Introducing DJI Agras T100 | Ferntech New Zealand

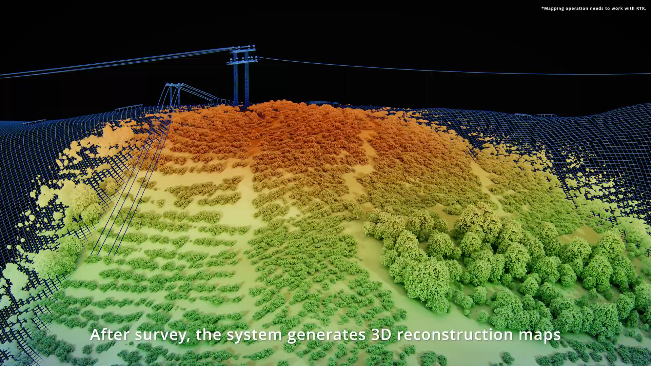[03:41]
After survey, the system generates 3D construction maps with 80% improved wire detection
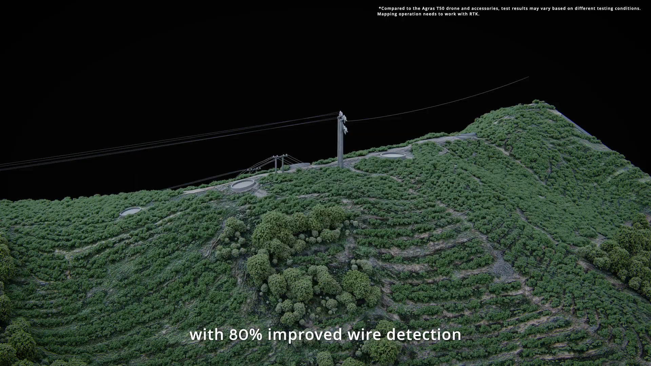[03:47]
ensuring the most precise route planning for your next operation.